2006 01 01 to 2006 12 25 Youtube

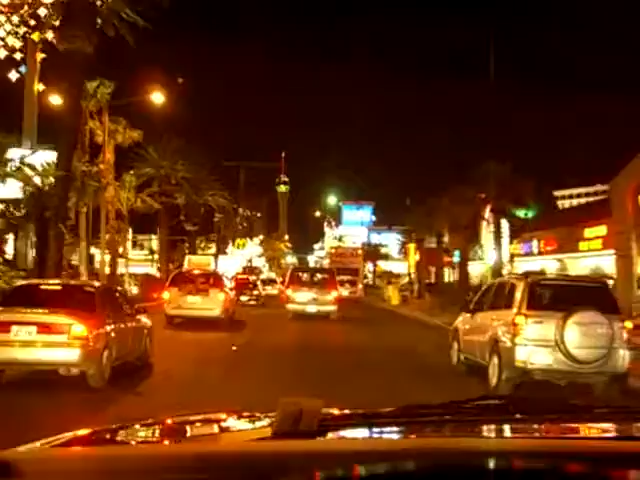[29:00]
I think it was just kind of, you know, movie stars and, you know, that kind of thing. Just kind of fancy schmancy. And I remember they were famous for, like, a really cheap buffet to go to, yeah. Oh, that's the famous circus sign. Yep, circus. Circus. Here's the Riviera. Hotel? That's another place that's been around forever. 7 miles.